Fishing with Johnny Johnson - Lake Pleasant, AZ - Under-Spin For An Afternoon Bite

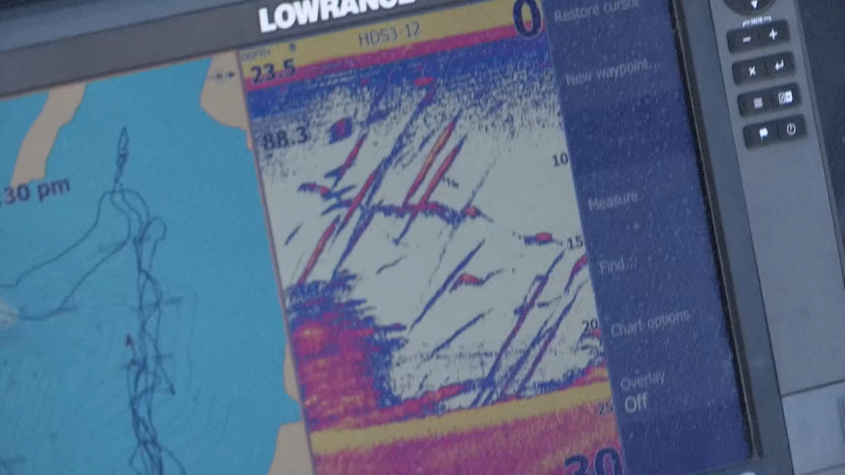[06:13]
And just slow roll it. Now you can see all these fish on the graph right now, down there. I mean they're down there in 23 foot of water.
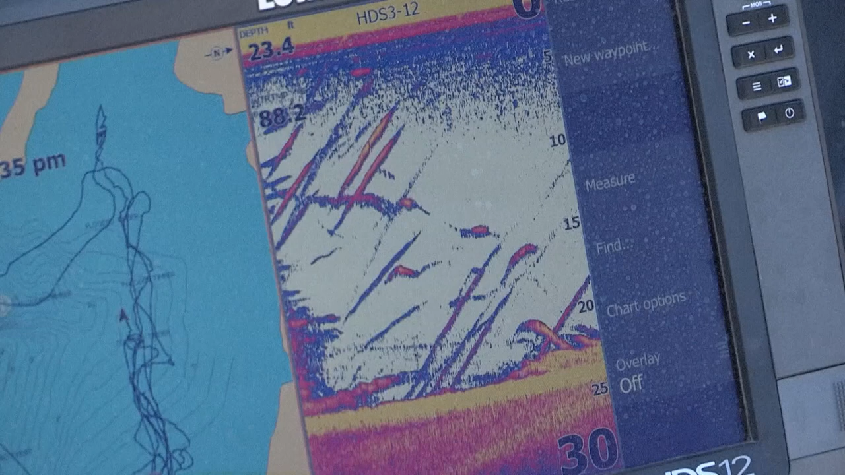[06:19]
Some of those are stripers. And once in a while I'll just pop the rod tip to make sure that blade's turning. You know, if these bass are chasing shad, which is pretty much what I think they're doing, then you want to throw something that's going to catch them.
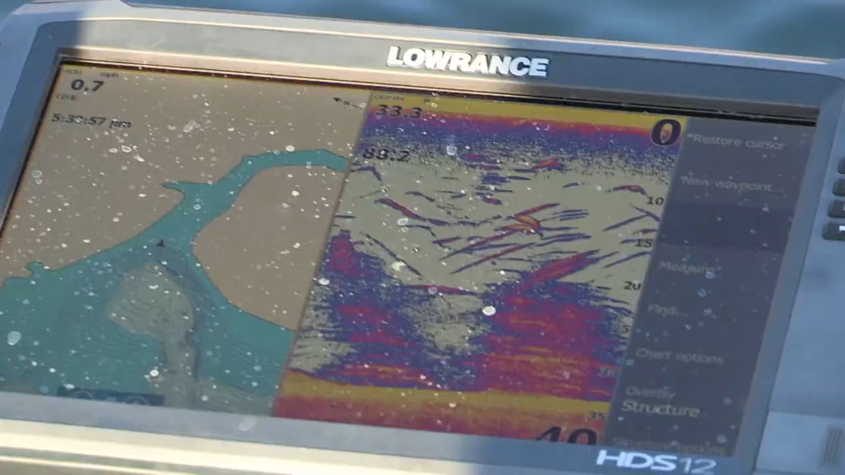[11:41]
Look at all that action down there. Some trees.
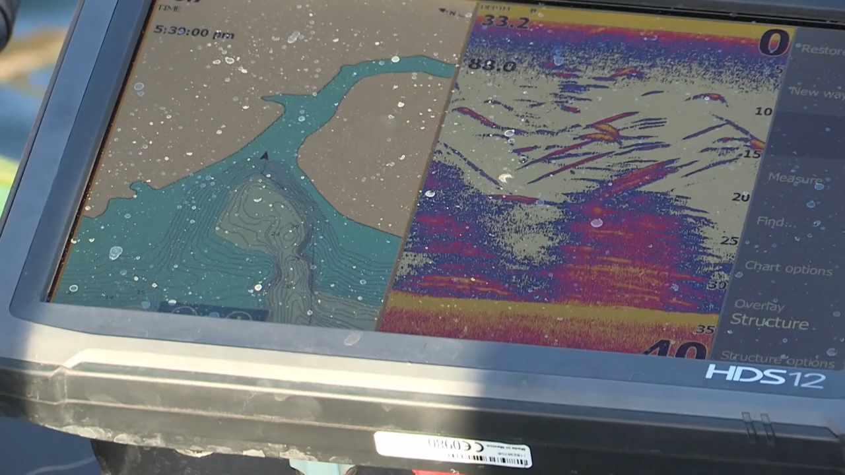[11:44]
This right here is.. This is kind of neat. But if you look right here on the graph, you got.. we got some trees down there. And then you got the bass up here working.
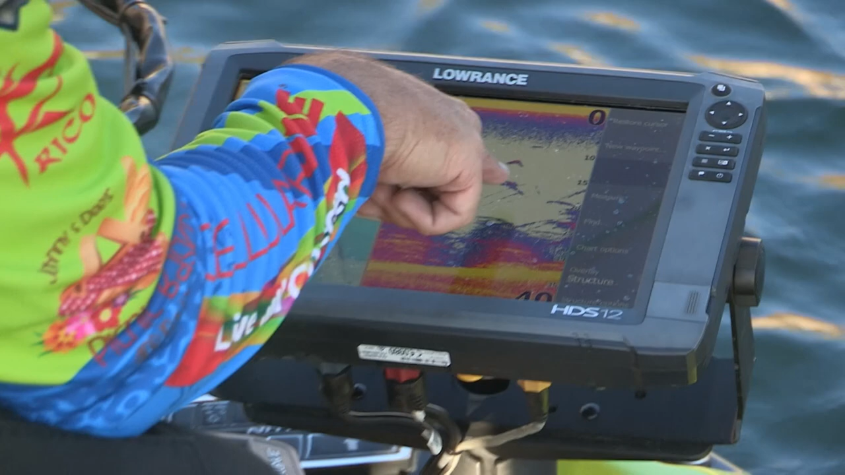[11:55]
They're probably working some shad. But down in these trees a lot of times is where they're sitting.
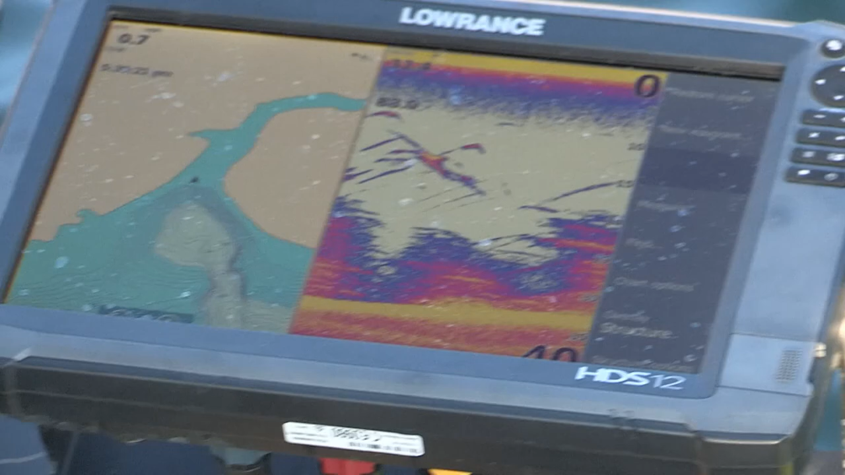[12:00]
And what's really cool about this bait is when I throw it out there, I'm ticking the tops of those trees. You got to be careful not to get right in them.